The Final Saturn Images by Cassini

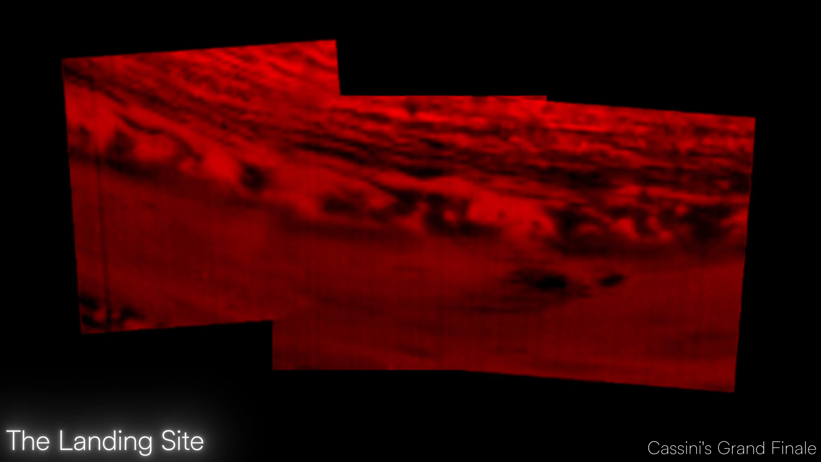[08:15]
In addition to visible light cameras, Cassini used infrared instruments during these shots, revealing heat emanating from Saturn's deeper atmosphere.